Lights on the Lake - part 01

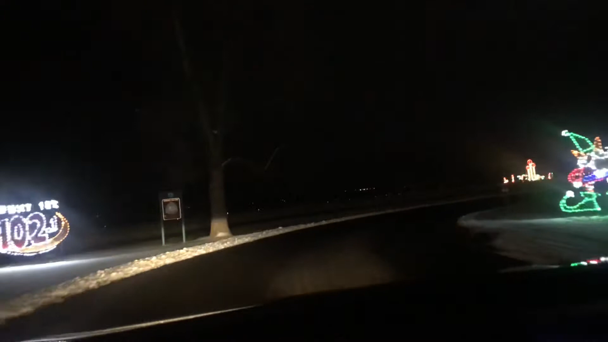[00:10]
So amra RPL, amra mile PL mani BPL, amra mile aske Christmas lighting dekhte ashchi.
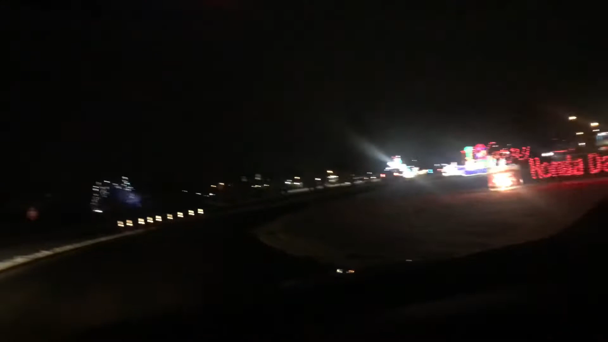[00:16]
So it's so nice. Nice view, right? Happy nice.
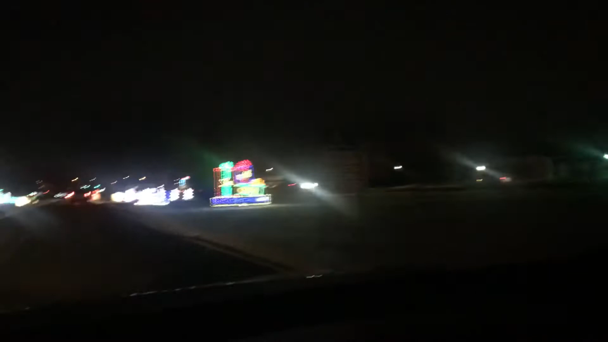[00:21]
Wow. Amra kintu ekhane shudhu gari niye dekhte parbo. Shudhu thamar mone dui ta jayga ache samne, thame chobi tula jabe. So we are making the video.
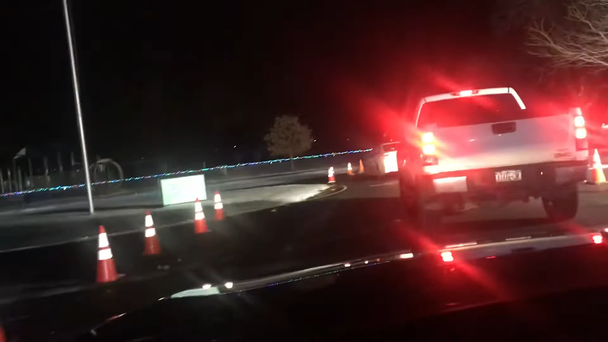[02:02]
So we have a big traffic in here.
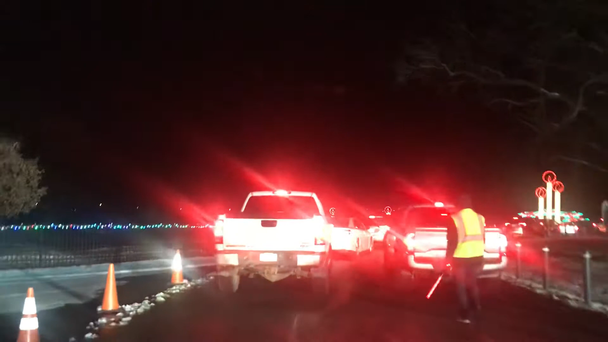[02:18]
Oh, I'm going to go to the car.
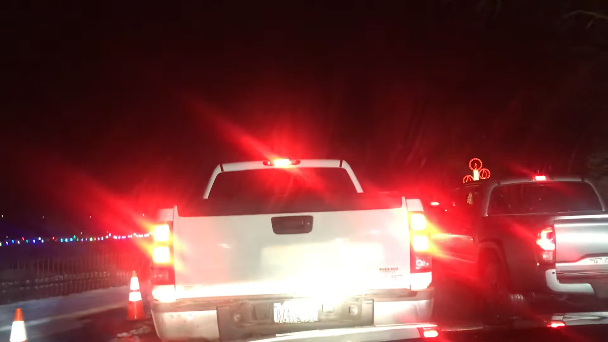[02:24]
Probably they have some sort of ticket in some in front of us. Bye. Ticket? Bye. Maybe.
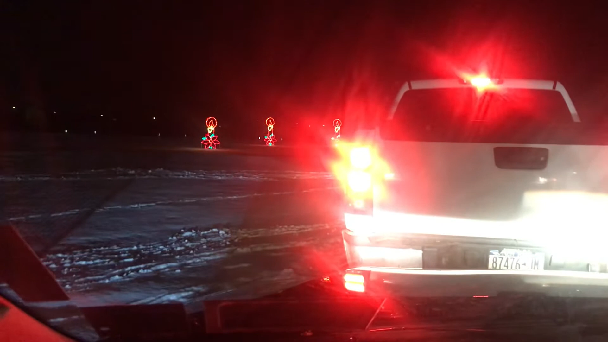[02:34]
They had to board the ticket. It's really nice. The beauty of America. They bring the whole truck, literally.